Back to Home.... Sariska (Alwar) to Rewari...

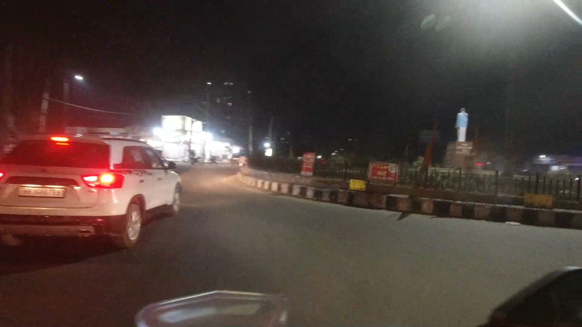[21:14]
ये पोसवाल चौक और अब यहाँ से गोल घूम के घर की तरफ। ये घर की तरफ चलते हैं।